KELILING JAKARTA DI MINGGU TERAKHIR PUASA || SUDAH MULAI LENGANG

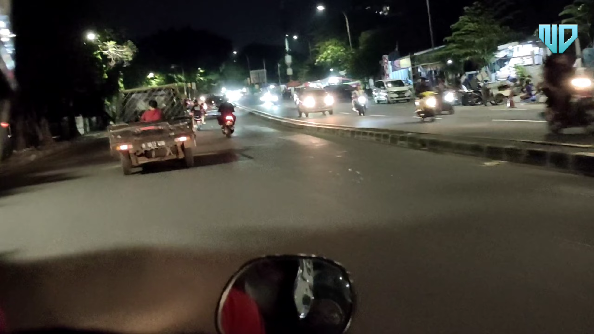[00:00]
guys, welcome back to my channel. Nah, malam minggu ini aku, suamiku, dan Agivi mau touring dulu nih. Mau touring Jakarta, melihat pemandangan malam mingguan itu kayak gimana ya.
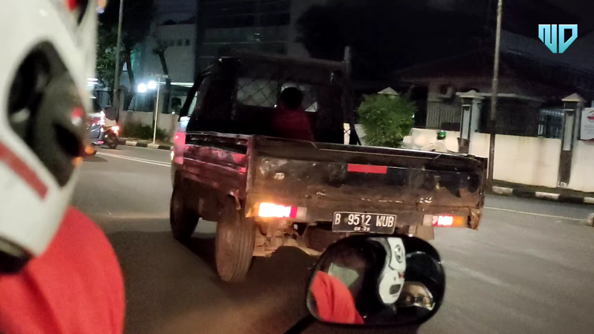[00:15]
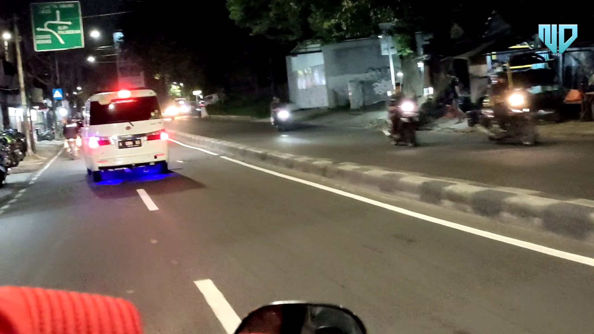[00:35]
Jalanan cukup lancar ya guys, karena memang ini kondisinya itu habis terawih, kemungkinan orang-orang pada malas keluar rumah ya.
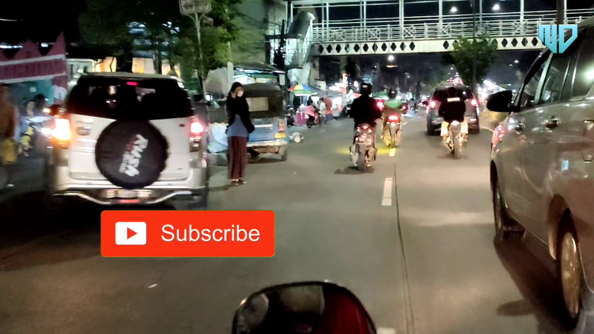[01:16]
Oke, kita belok kiri ya, arah Tanah Abang guys.
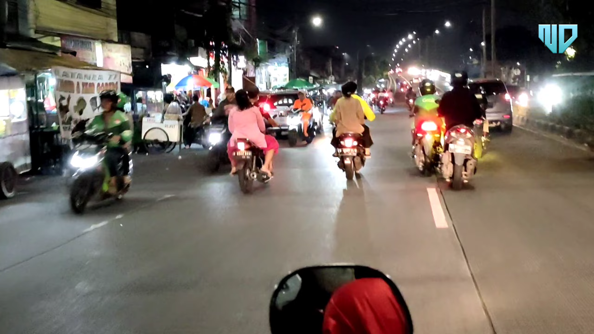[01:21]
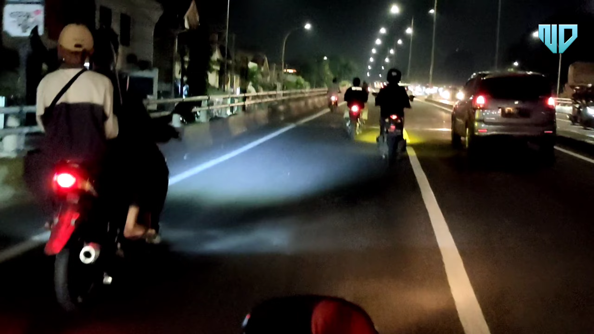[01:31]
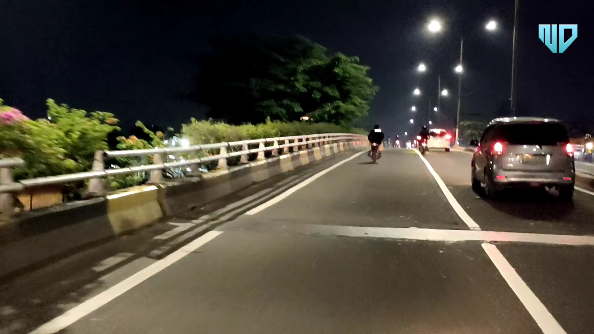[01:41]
Ini suamiku naik motornya ngebut banget ya, jadi gambarnya agak blur gitu guys.
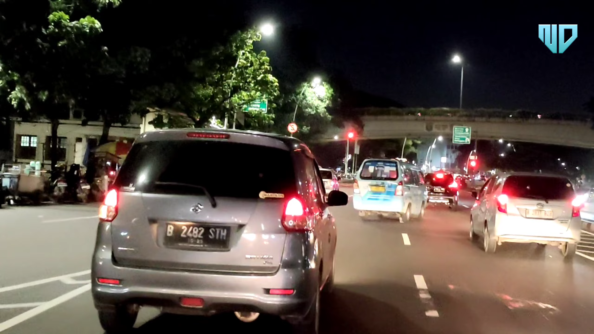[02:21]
Nah, dari sini kita sudah bisa melihat di gedung-gedung tinggi pencakar langit ya, di kawasan Elit Sudirman guys. Nah, ini stasiun Tanah Abang nih.
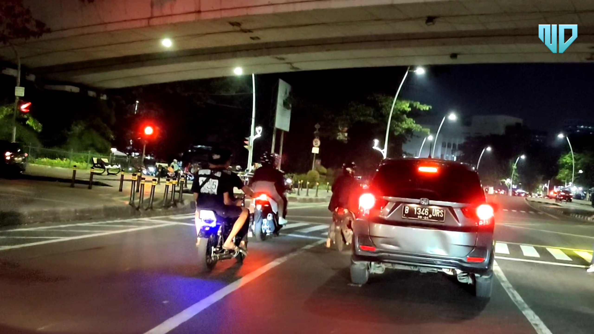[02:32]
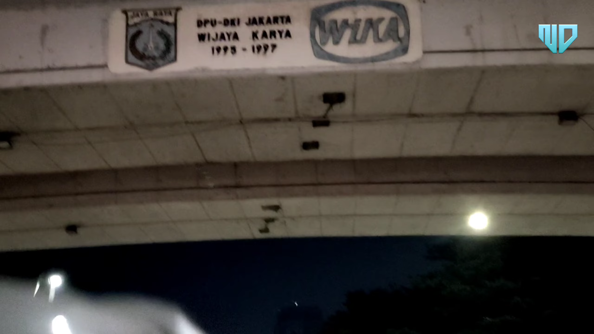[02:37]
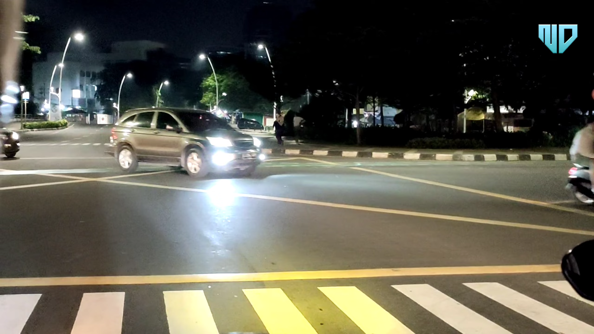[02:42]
Sepi banget guys, ya Allah, sepi banget aku.
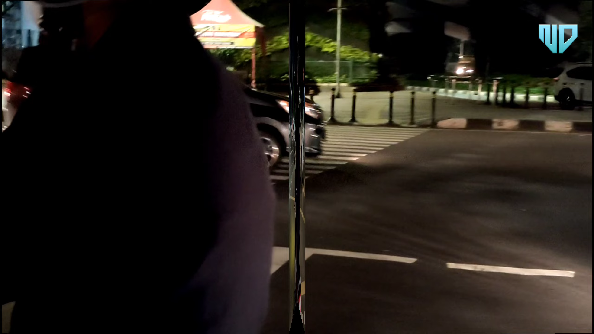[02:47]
Wow, banyak juga Ben.
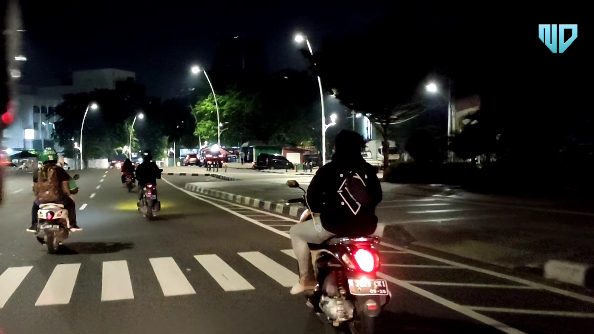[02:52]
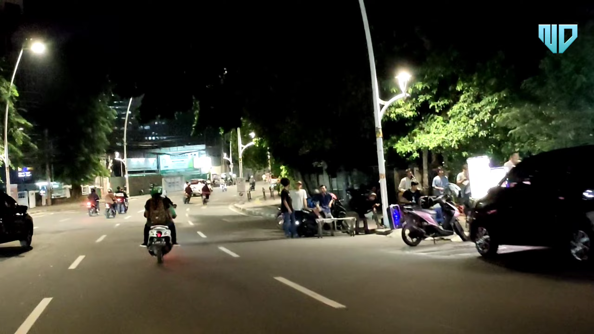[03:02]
Ini kalau lurus kan ya, kita belok ke kanan.
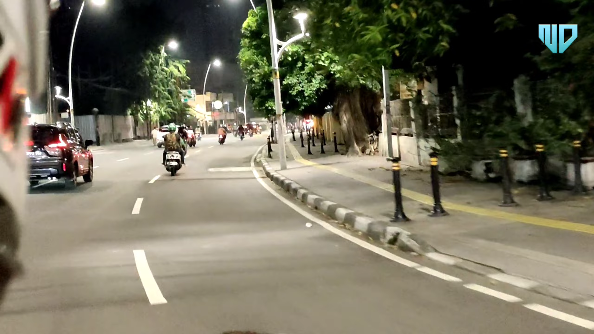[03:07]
Ini lampu merah, tolong saya over Tanah Abang. Oke.
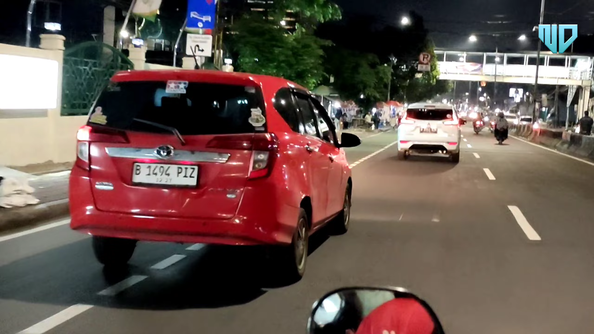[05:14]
Dan ini ya kalau hari-hari biasa itu macet banget.
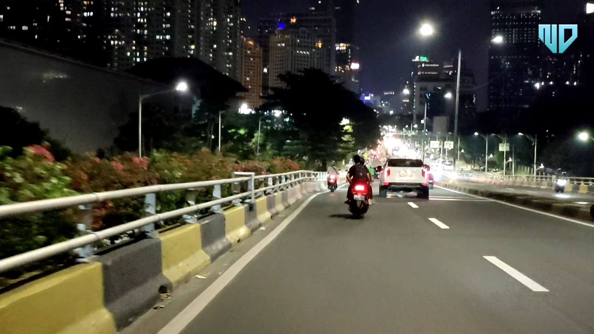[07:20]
Nah ini gedung-gedung yang tadi aku kasih tahu guys, dari flyover dan apa udah mulai kelihatan ya. Kita lewatin langsung di jalan Sudirman.
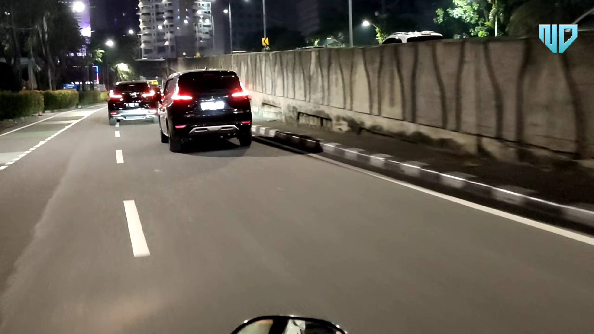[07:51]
Biasanya di situ super macet. Gak gerak guys.
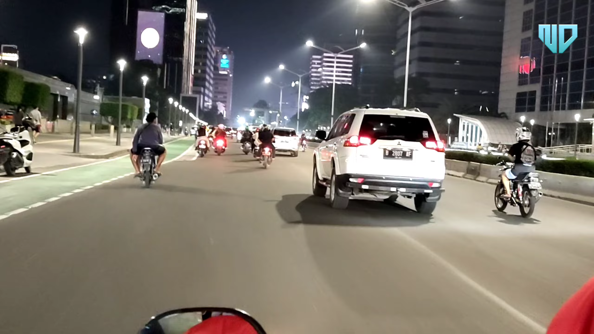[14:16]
Sini arah, ini lumayan rame sih, ini mau lewat itu di macet pasti.
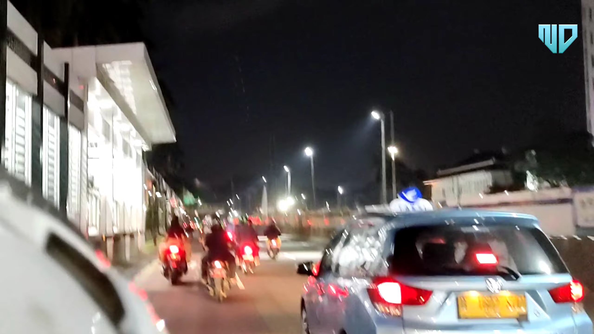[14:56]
Wow, Sarina glowing banget. Ini jadi nih halte-nya nih.
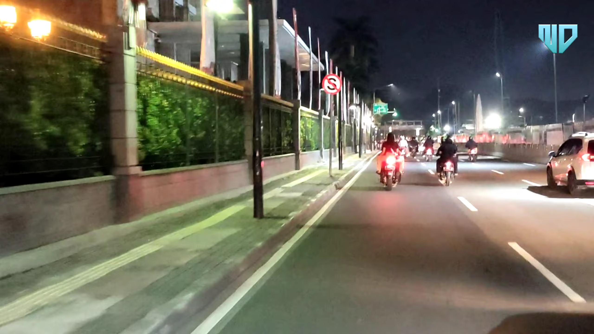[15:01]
Wow. Dulu kita ngabuburit ke Sarina, tahun ini kayaknya nggak bisa sih ngabuburit. Nah, ini nih. Gila ya. glowing banget si Arina, guys.